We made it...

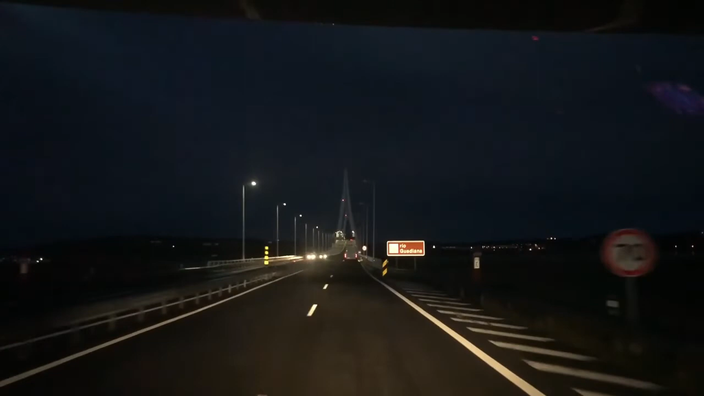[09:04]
We are about to cross into Spain. Girls, look at this bridge. It's a lovely bridge. Say goodbye to Portugal.